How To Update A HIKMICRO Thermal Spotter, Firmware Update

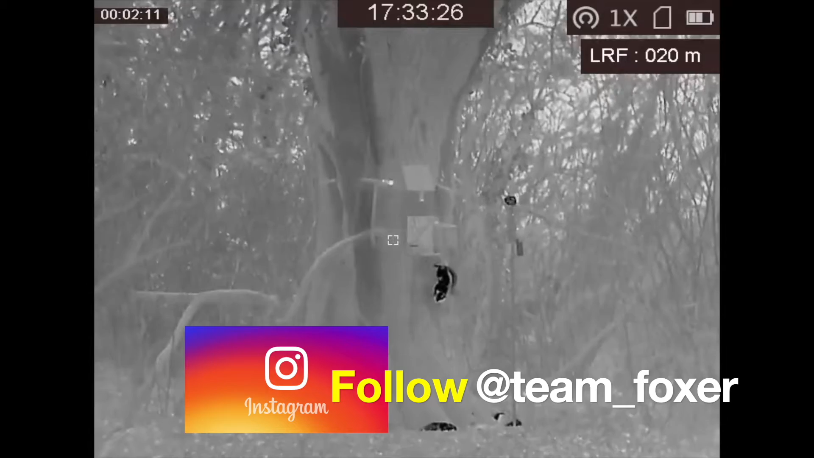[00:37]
the update which include a range finder now in yards rather than just in meters
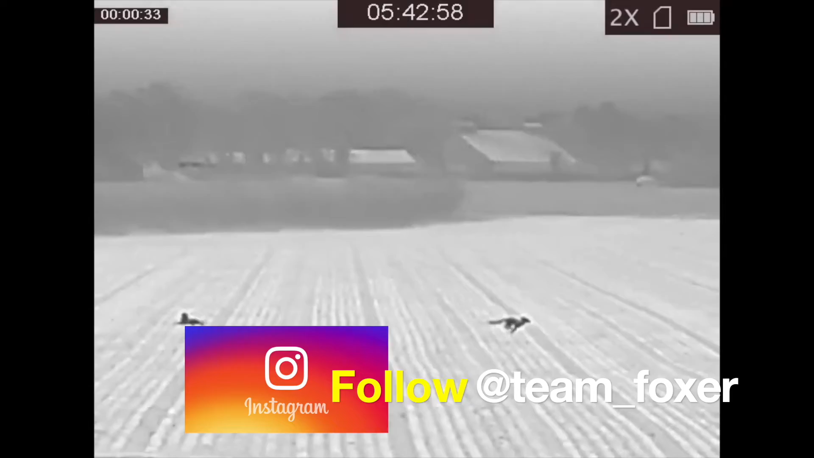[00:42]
and a permanent scan mode rather than having to keep pushing the button as well as an
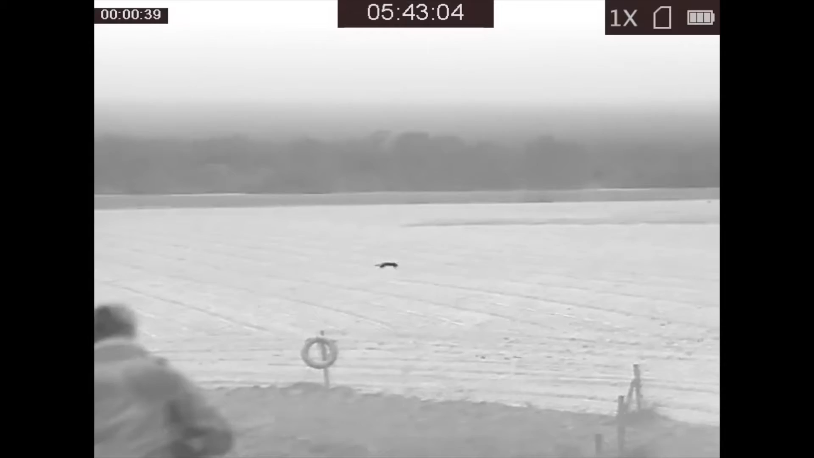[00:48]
increase in the contrast availability on the unit to actually sharpen up the
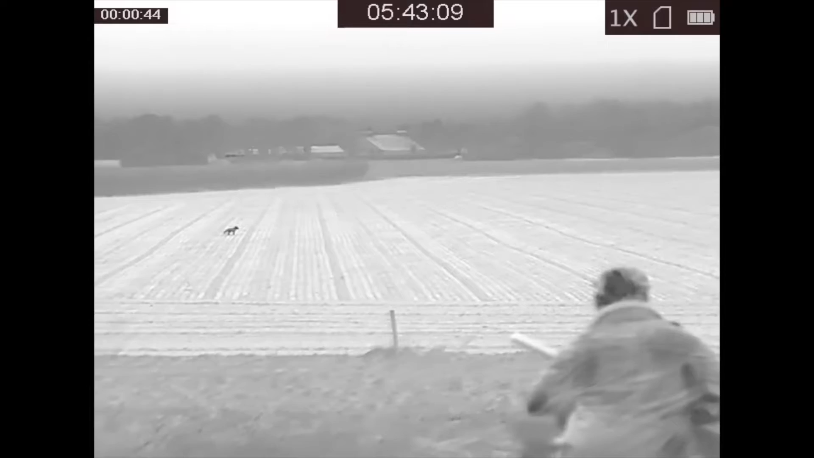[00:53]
picture then stay tuned and i'll show you how to do an update
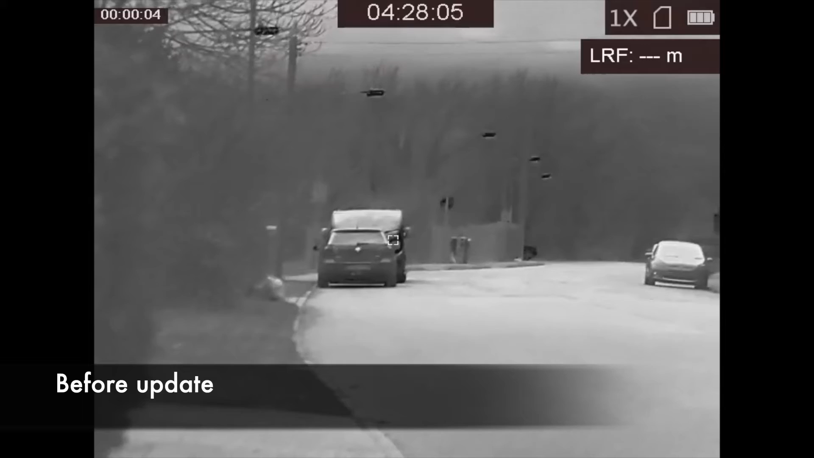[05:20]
finding capabilities were like before and after so i ping this car here by pressing and holding the range button and it pings the car at 62 meters if i then want to range another target such as this vehicle on the right
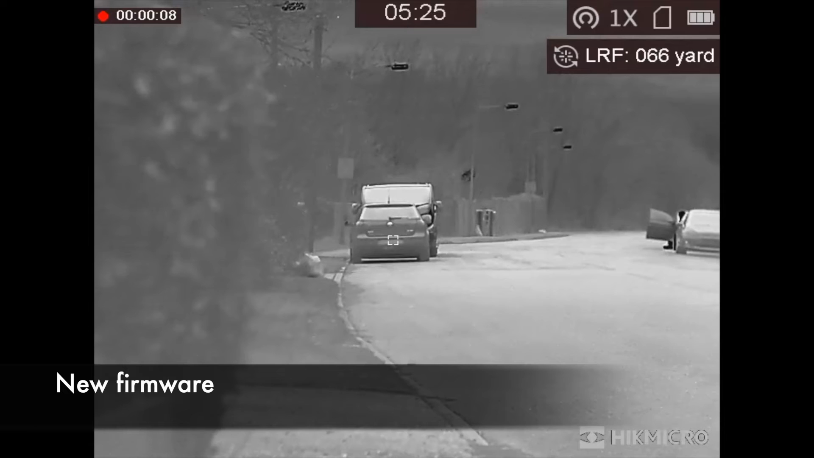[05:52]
and then you simply just move the crosshair or the little box over onto the next target and it will give you the range automatically which is very handy indeed and as you can see it gives it to you in
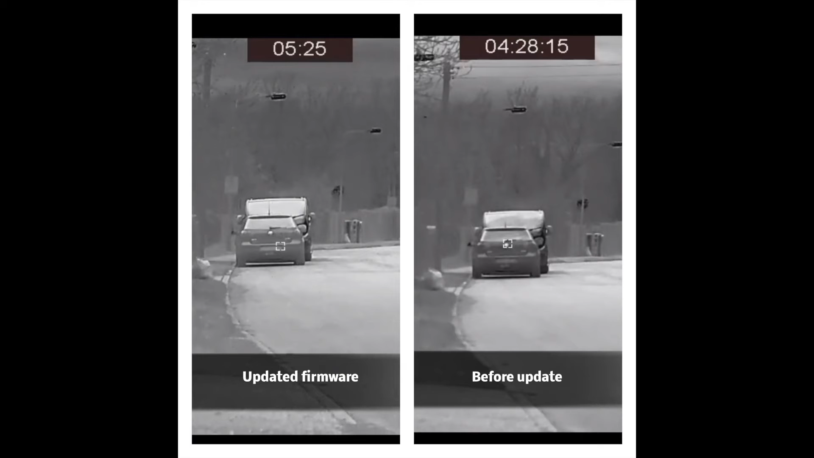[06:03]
yards as well as meters one of the more subtle differences is an increase in contrast capabilities so you'll notice that these two side-by-side pictures you can see the garbage bag and the road sign here on the new update are slightly more in focus and are more distinguishable
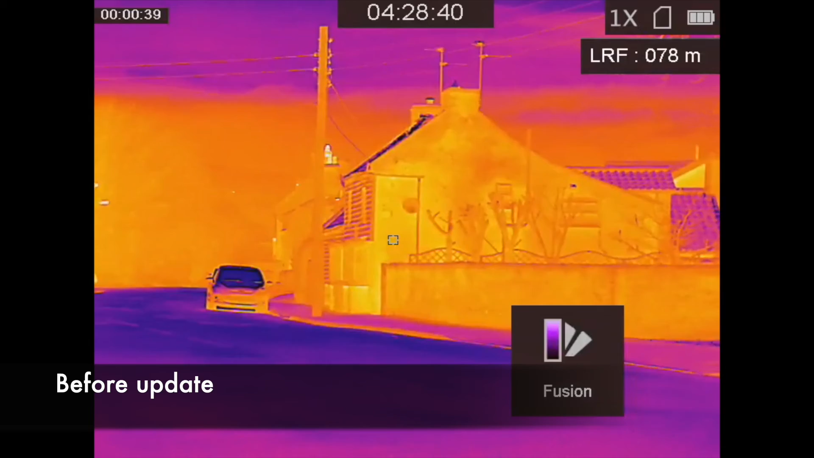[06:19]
now other things that are different before the update the
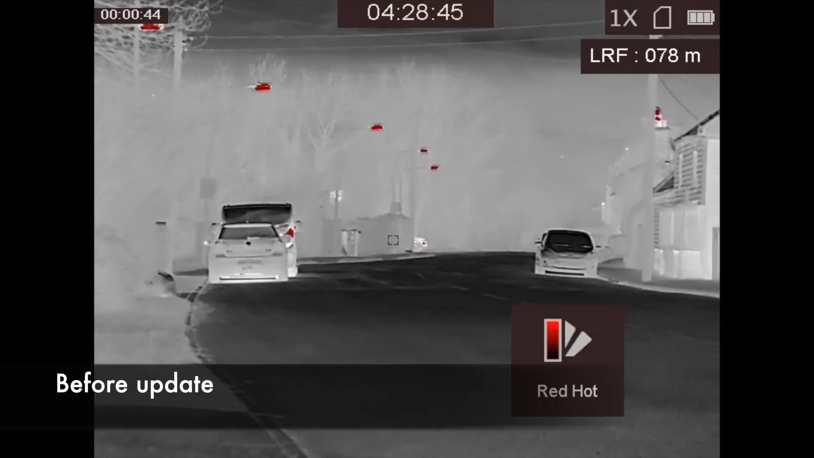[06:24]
recording in the top left hand corner and the clock have both been changed so that